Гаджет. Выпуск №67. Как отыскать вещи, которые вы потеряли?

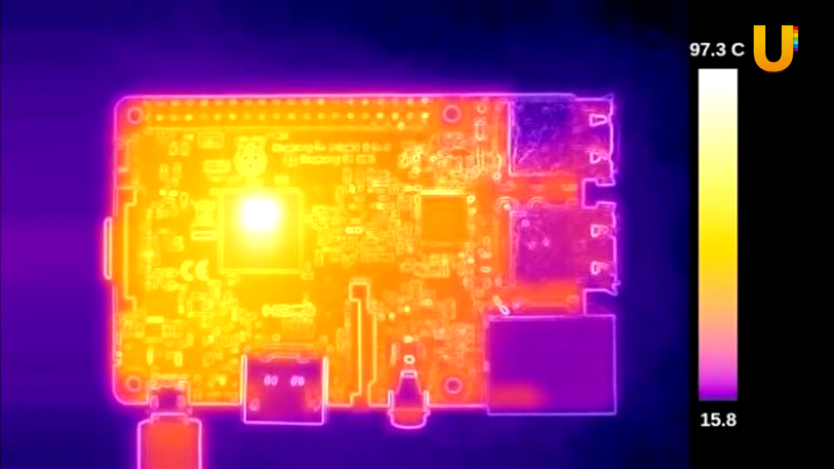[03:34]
On screen: scale top 97.3°C
В режиме ожидания чип выдает 80 градусов против 40 предыдущих.